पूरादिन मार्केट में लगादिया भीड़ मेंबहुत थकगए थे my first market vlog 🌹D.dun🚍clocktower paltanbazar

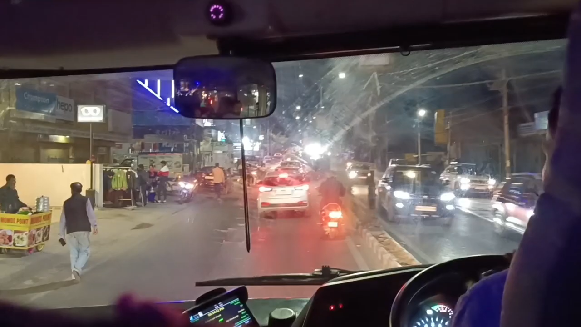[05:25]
सुद्ध वाला तक की और यह एलेक्ट्रिक बस है काफी अच्छी है और बहुत अच्छी से चल रही थी और इसके को� सब्सक्राइबल है बीड़